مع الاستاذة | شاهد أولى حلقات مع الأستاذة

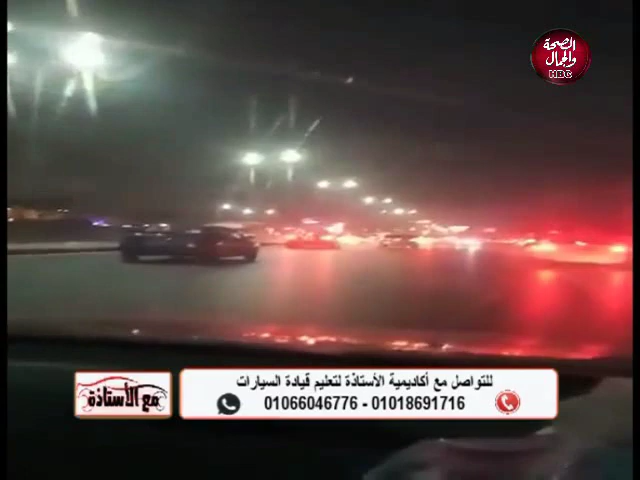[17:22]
وهو شايفين الطريق كله احنا بالليل على فكرة الطريق جميل وزحمة طلائم المعادي ودعنا الاتسترات ونزلنا تحكي الدقاري وماشينا على الاتسترات التزم بالحرب بتاعتي متخينيش علق وانا بصور البيت